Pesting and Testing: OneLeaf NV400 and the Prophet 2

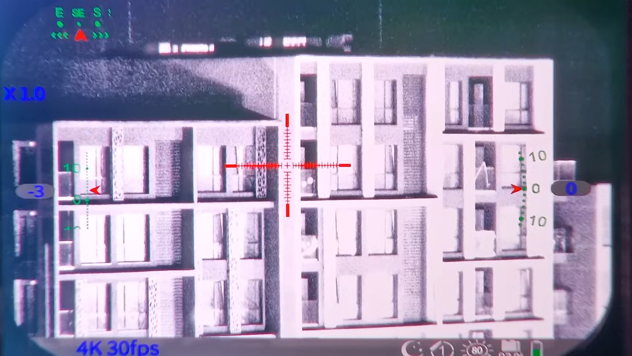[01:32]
The scope has an inbuilt compass and gyroscope, both of which are quite well displayed on screen along with the rest of the widgets.
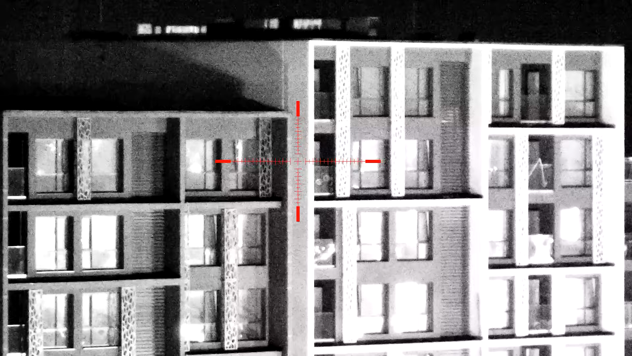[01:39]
But you should know that you won't see those on your video files, at least not for the time being.
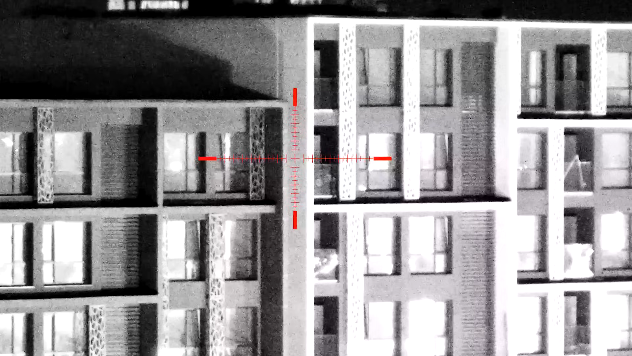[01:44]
OneLeaf tell me such a functionality will probably be made available via a firmware update sometime in the near future.
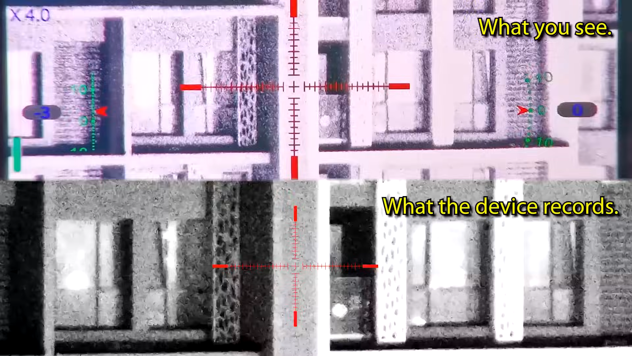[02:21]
It increases along with the image on the viewfinder, but on the video file its size remains the same. I brought this to the attention of OneLeaf and they promised they would look into it.
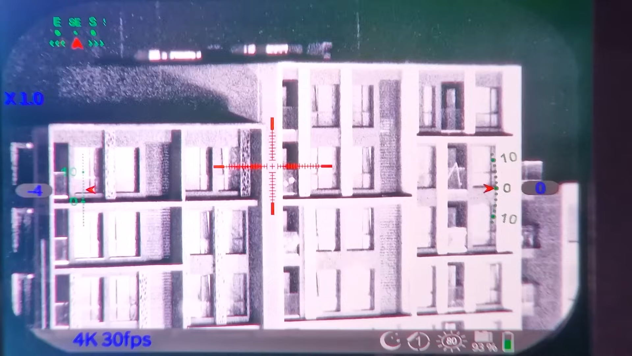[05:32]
the one-shot zero of the scope is to be found in the menu of the device, just like the rest of the many functionalities of the NV400.
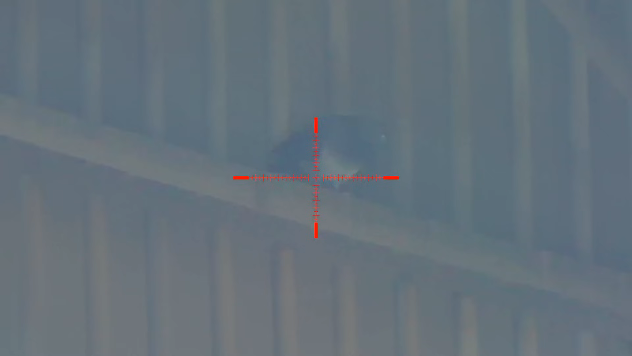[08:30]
Now that's 48 yards. The bird is indoors, I'm outdoors. There is abundant sunlight, hence the image quality.
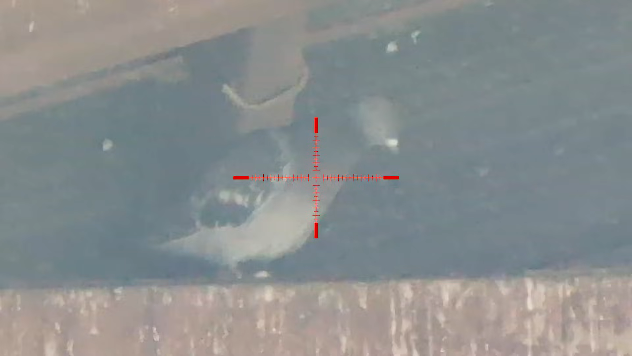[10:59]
Yards, and this one is indoors, and that's something that I love about the dedicated digital night vision scopes.
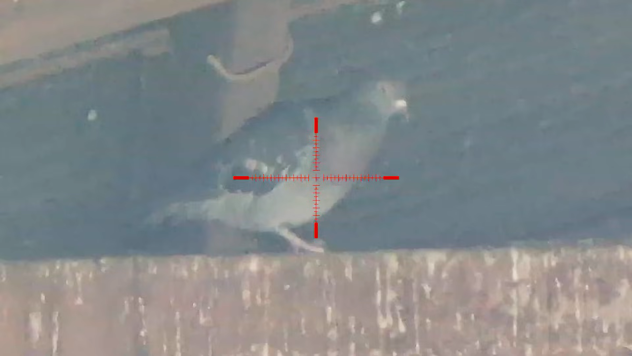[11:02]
You can shoot at the same times both indoors and outdoors. Good.